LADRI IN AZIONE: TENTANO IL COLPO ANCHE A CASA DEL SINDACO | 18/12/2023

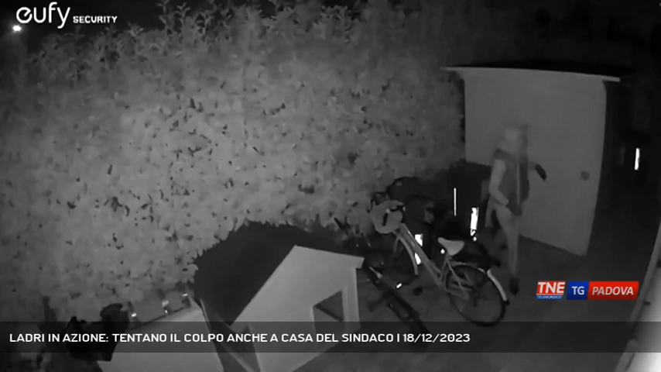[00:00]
Faccia a faccia con i ladri è accaduto anche alla famiglia del sindaco di Trebasele Ghiantonella Zoggia. A trovarsi davanti due persone in giardino nel fine settimana è stato il figlio che ha iniziato a urlare mettendoli in fuga. Un tentato furto nel caso della famiglia della prima cittadina del comune dell'Alta Padovana,